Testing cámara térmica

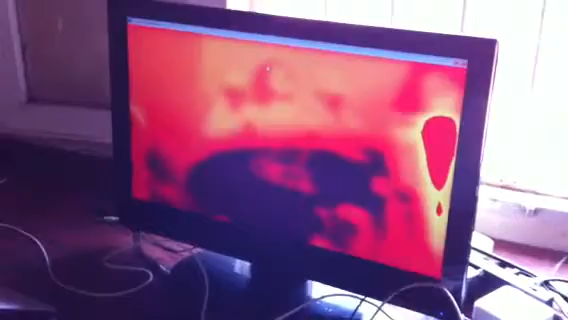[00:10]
Que parece negrito. Queda todo como puntos. Sí. Y eso es jugar, no sé cómo hay que jugar nomás con los.